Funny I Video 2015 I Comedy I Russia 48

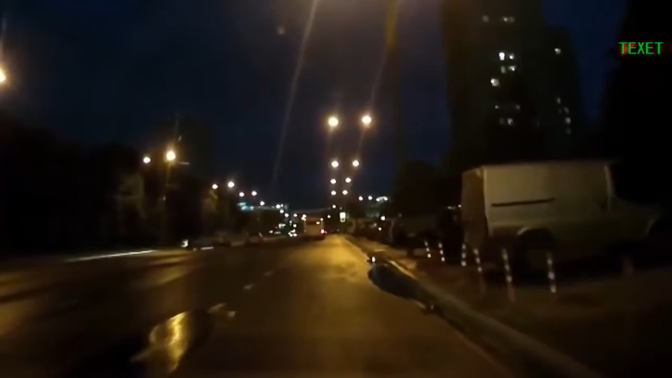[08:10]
Что там? Ты ебать, да. Капец. Ты съебался, да? Не-не, вон стоит. Или разгонись. Тормози, тормози!